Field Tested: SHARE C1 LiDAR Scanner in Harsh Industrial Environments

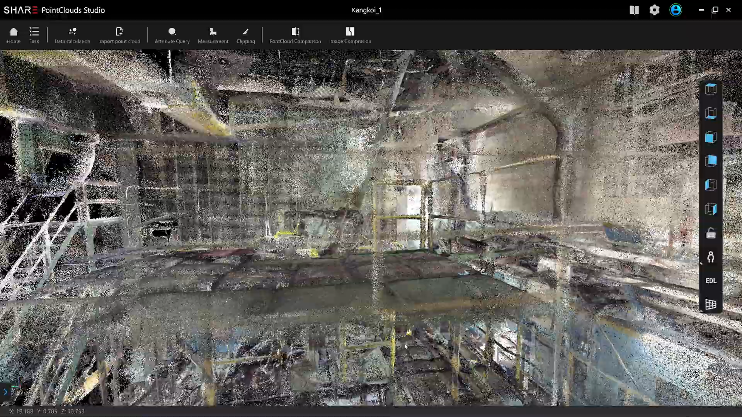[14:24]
Because the replacement pipe will be prefabricated from the factories. Let's take a look outside.
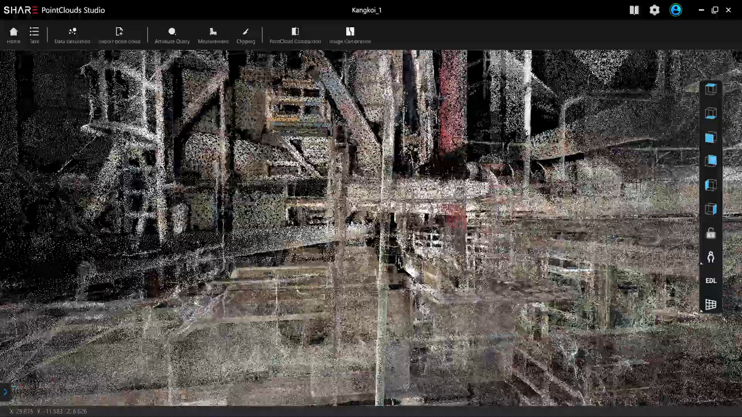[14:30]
Yep. This is how the pipe enter the building. Let's take a look at the, I'm going to click here. This will be the end of the scan, the endpoint of the scan.
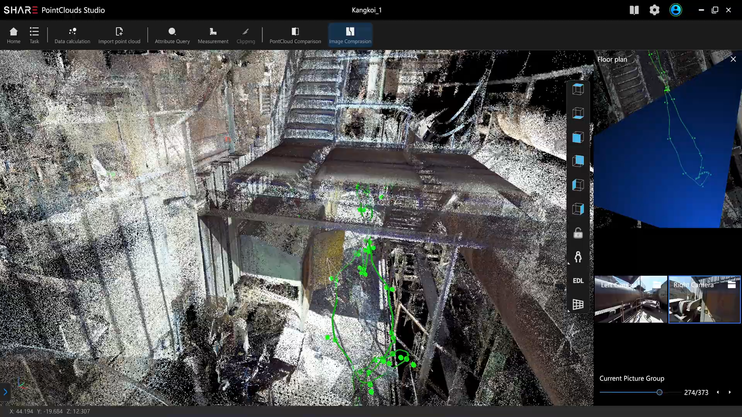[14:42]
Okay, this is the place where I put the checkerboard. Okay.
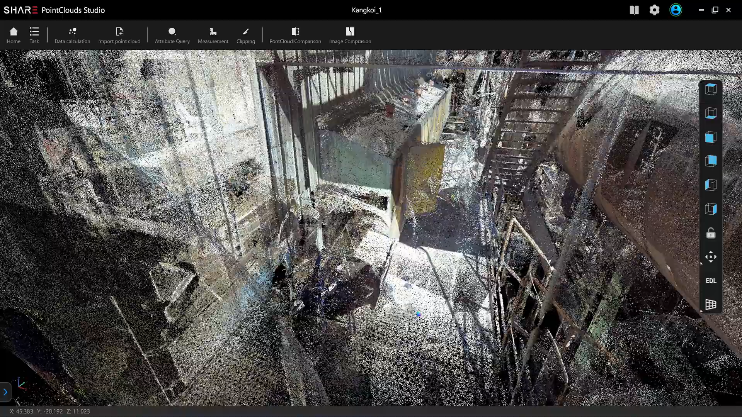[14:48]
For the first scan, I need to see three checkerboards,
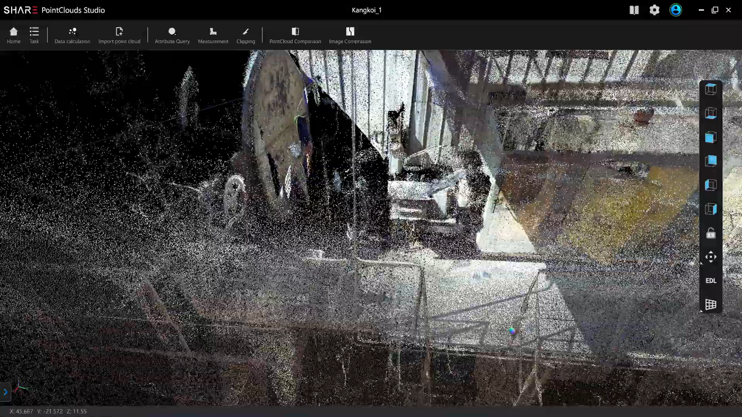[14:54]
but I can see only two. It's one here.
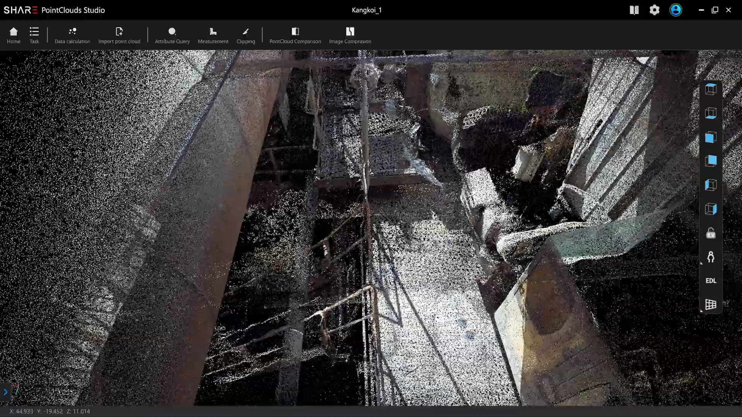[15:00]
And the third one, I can't, it's very faint to see the third one. It has to be the lighting condition. Because the sun shines on this floor.
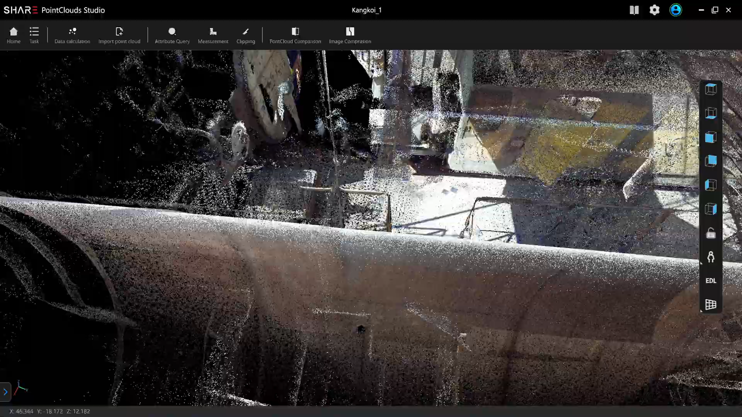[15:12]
With the S20, you have control point collection function.
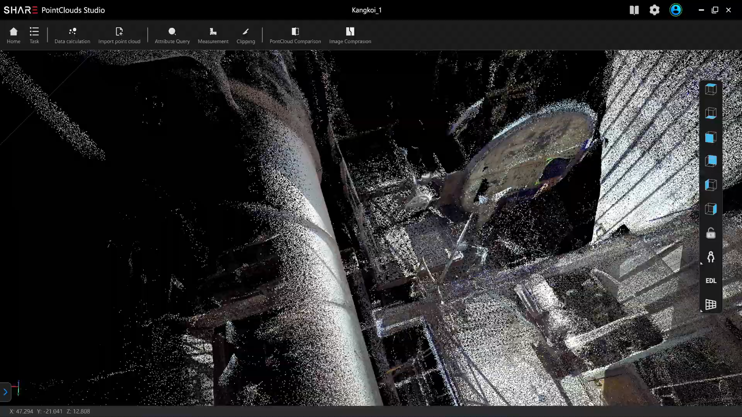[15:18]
And you don't have to click the mouse on the checkerboard to align the two scans together.
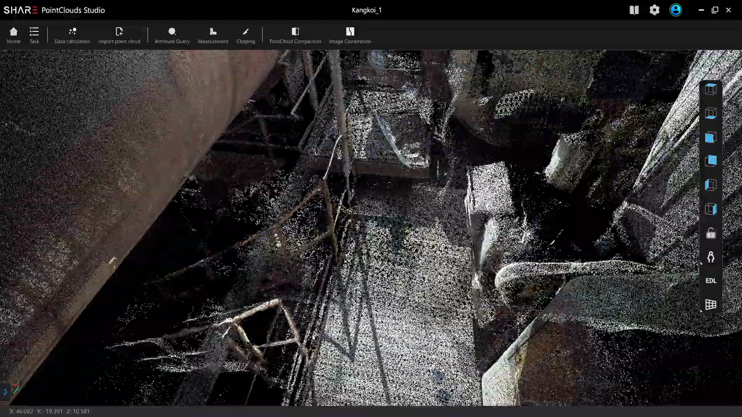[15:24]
That would be an advantage of the S20 over the C1.
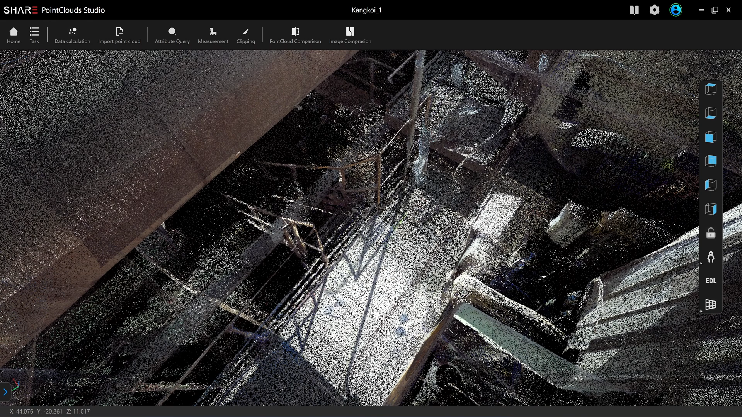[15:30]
This will be the second scan. Click on here, image comparison. Okay. This will be the endpoint of the scan.
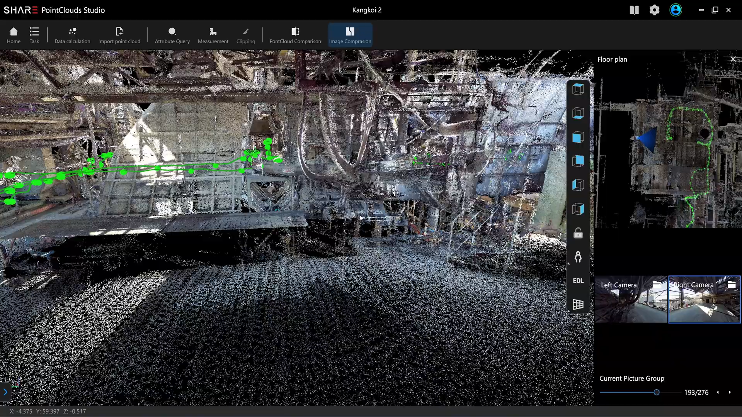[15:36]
Let's walk from the end to the starting point. Let me turn this off.
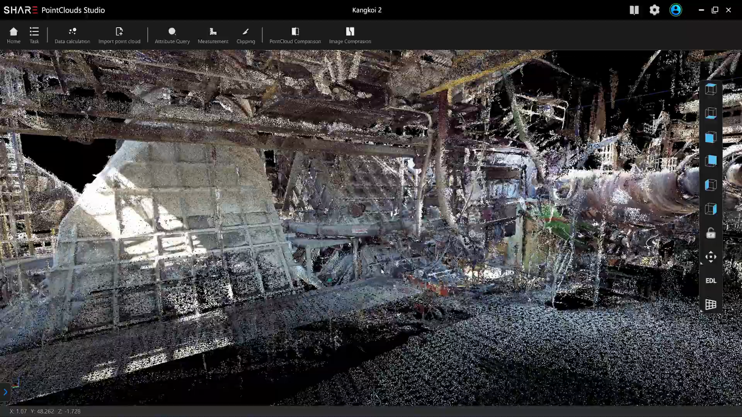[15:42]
Okay. I can see, clearly see the pipe trajectory.
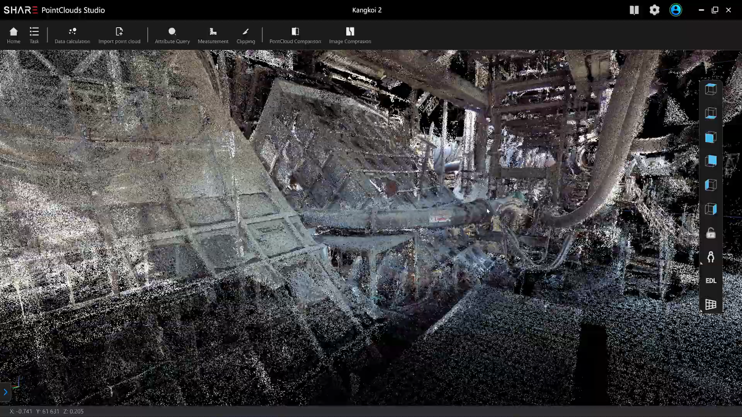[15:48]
So this will be the starting of the replacement. And it goes through here.
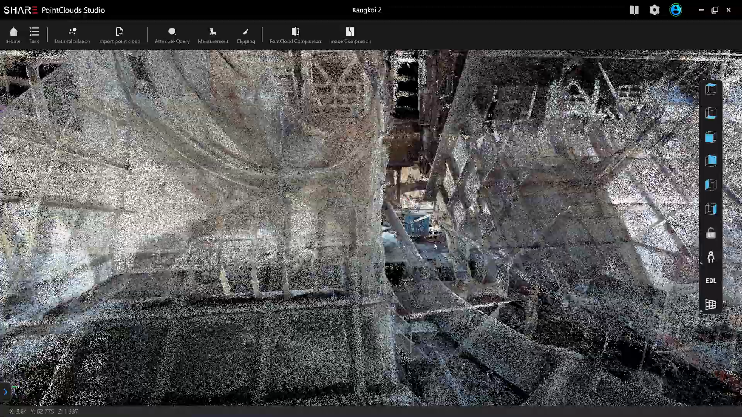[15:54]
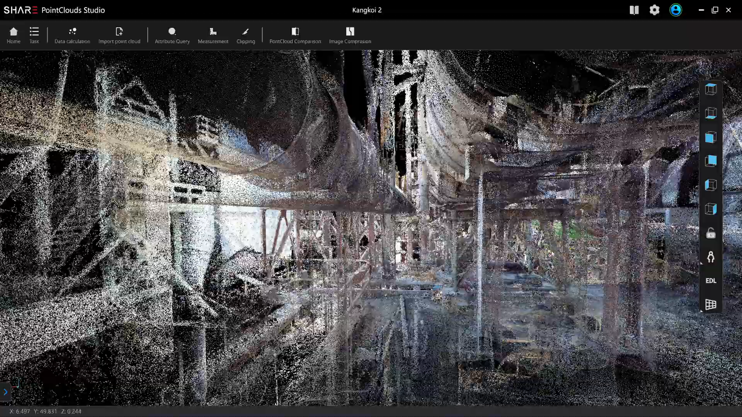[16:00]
Okay.
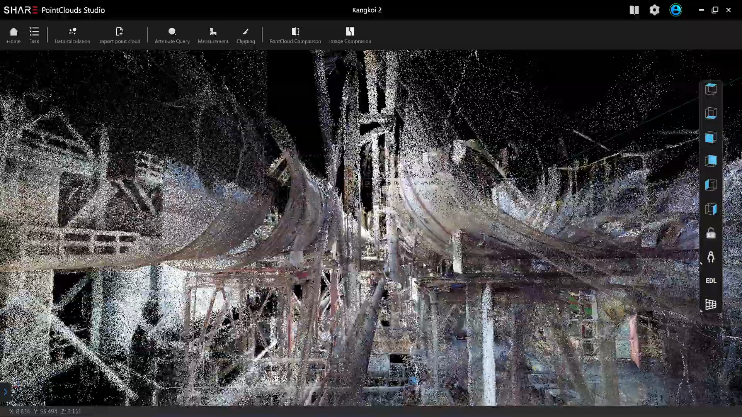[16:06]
I can, clearly see it. I still can track it. Okay.
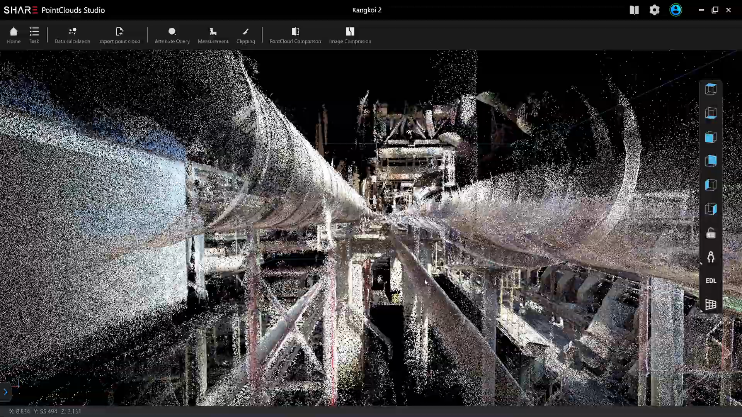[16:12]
Now the pipe is going here onto this side.
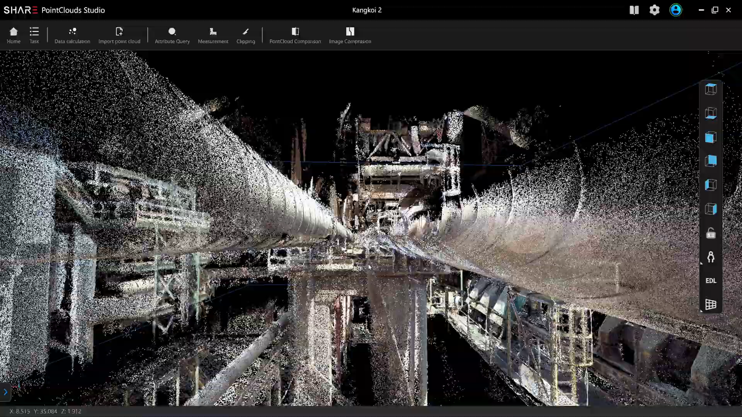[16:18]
I can track it. So I can track it. Okay.
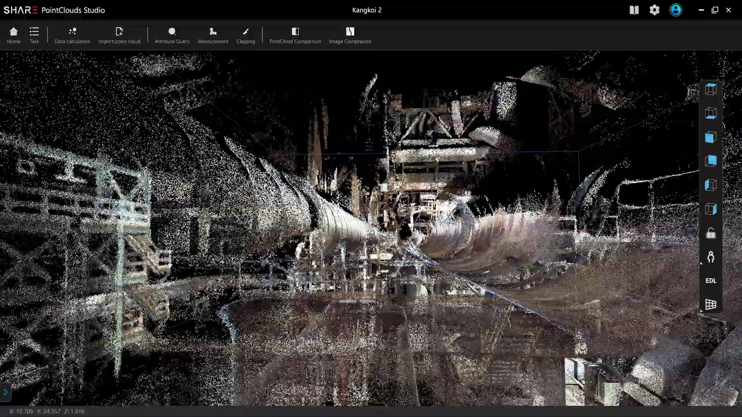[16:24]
The pipe line is still visible. Still visible.
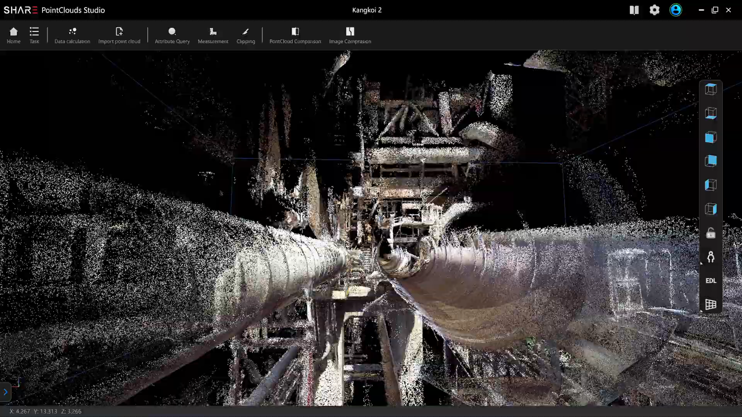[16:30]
Okay. Now it's still visible. Yeah. As you can see it.
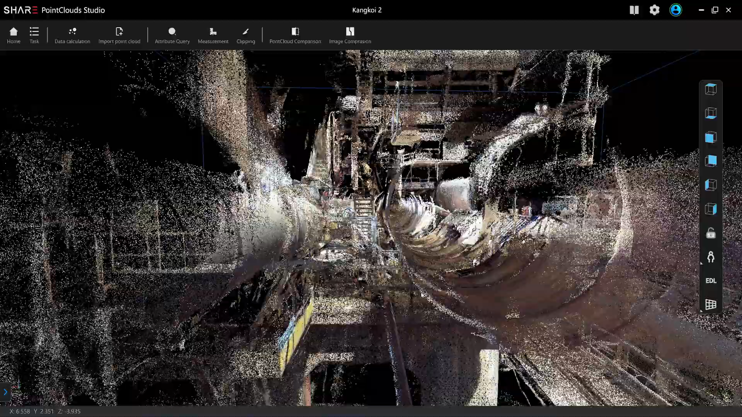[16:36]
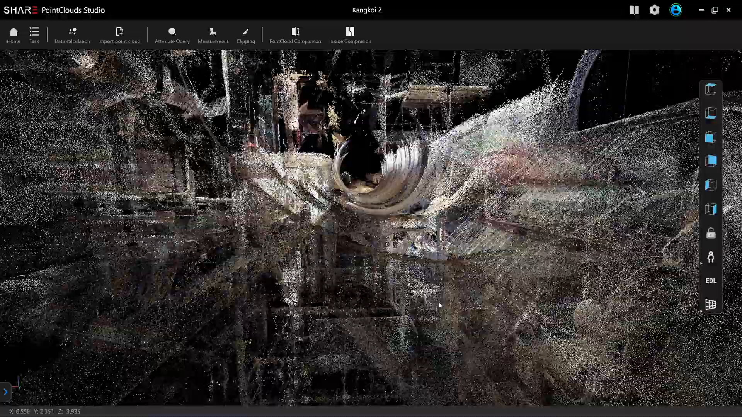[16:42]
It's difficult for you to see.
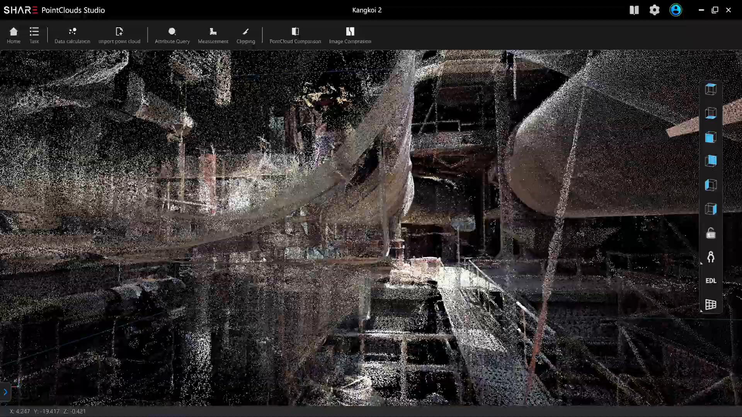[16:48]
But it's a job. So I need to understand it. And the pipe turn.
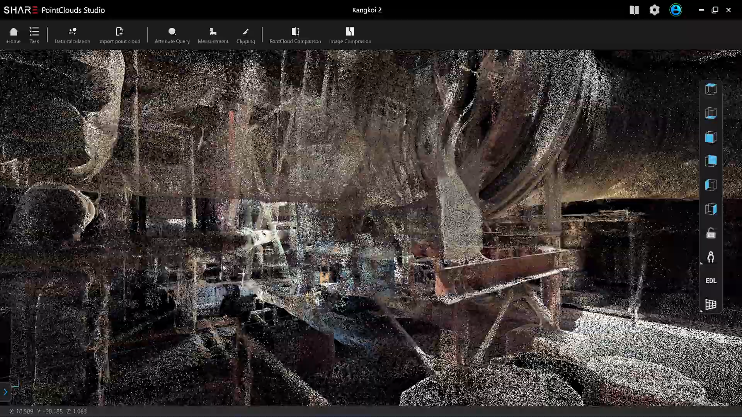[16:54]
Right. Let's make a turn here. I can see the trajectory of the pipe. Let's make a turn here.
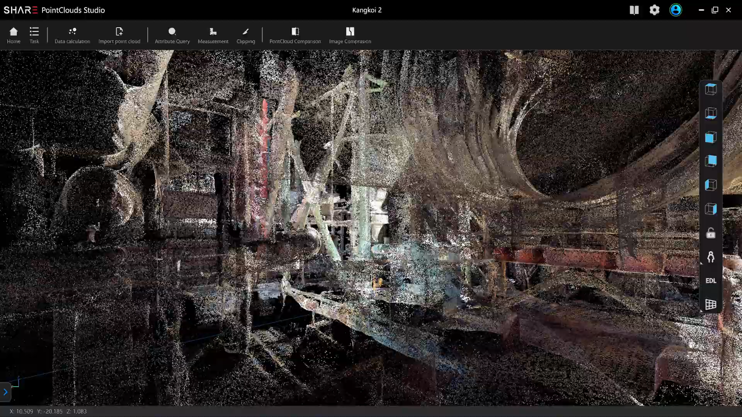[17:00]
And let's go through here. All right. And enter the building.
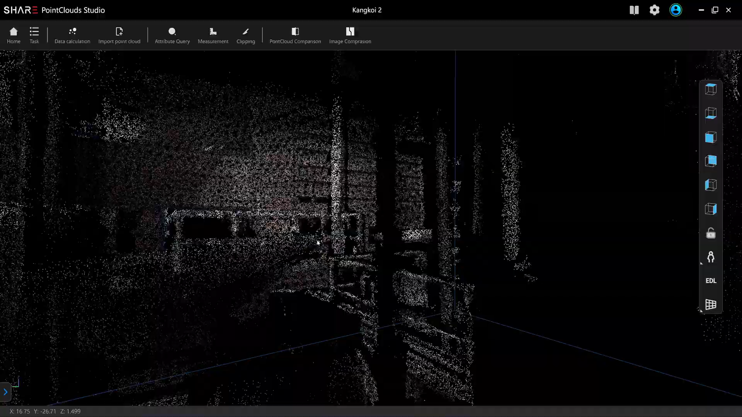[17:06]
This will be the second scan. The second scan and the first scan will merge here.
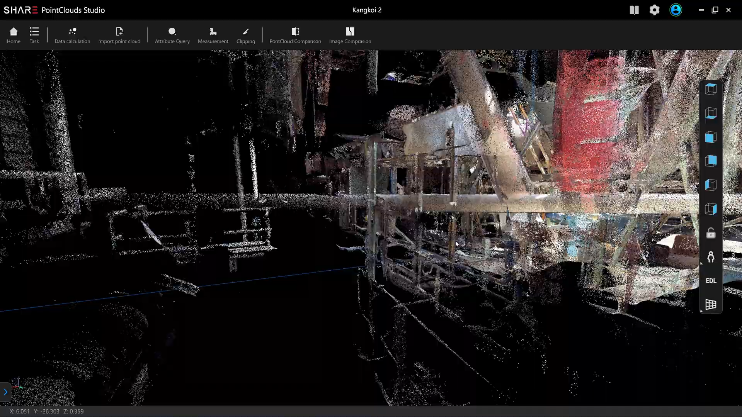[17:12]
So it's complete. The pipe root is completely scanned. Ah, yeah. This is the stair with the overlap area.
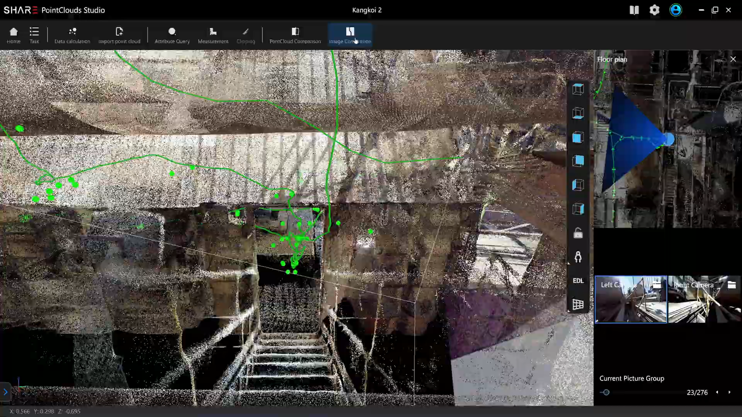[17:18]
Okay. This scan is different. You can see that the checkerboard is very visible and clear.
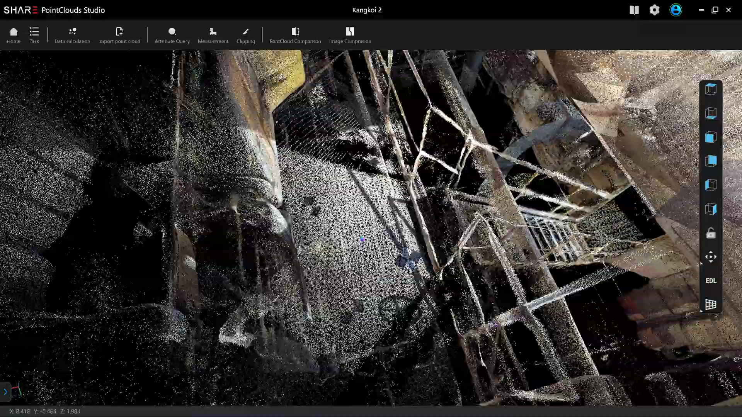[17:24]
Because I think the camera is not turning against the light.
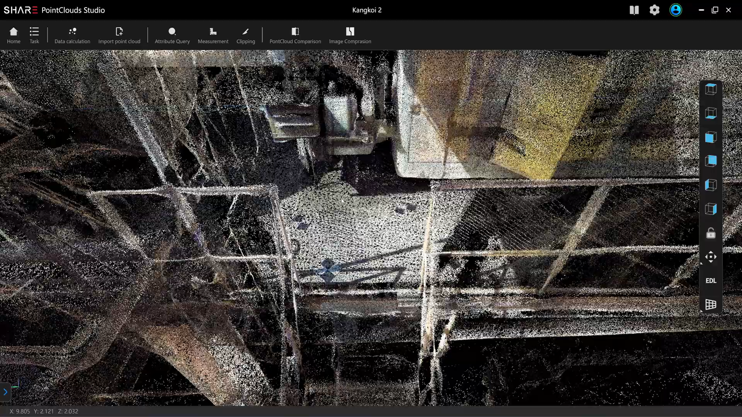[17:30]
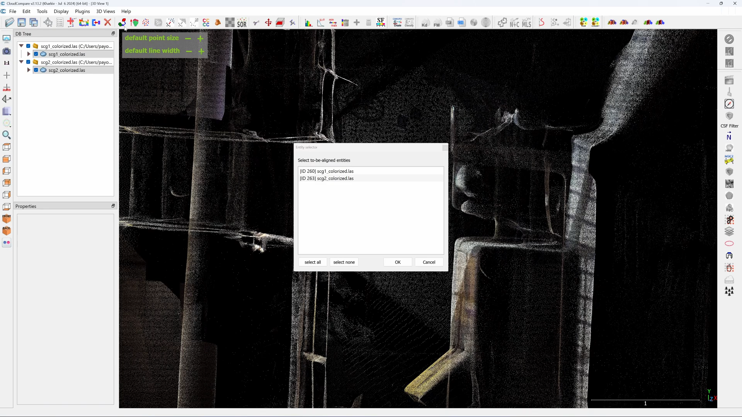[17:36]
You can use Cloud Compare to align two scan data together by clicking on three
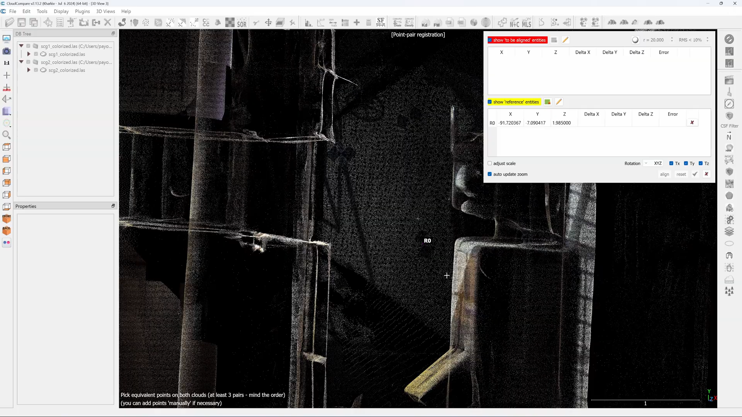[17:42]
pairs of the points on the checkerboard. But one of the scans, the first one, I can only see two checkerboards. The third one is not clear.
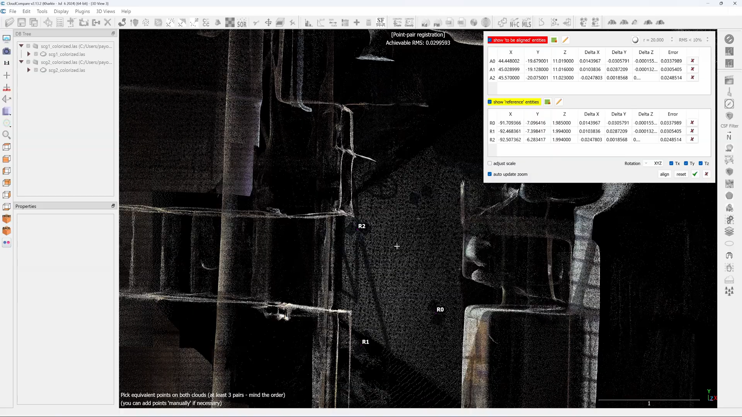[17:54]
So I have to do approximation. So it's not aligned perfectly. As you can see from the handrail.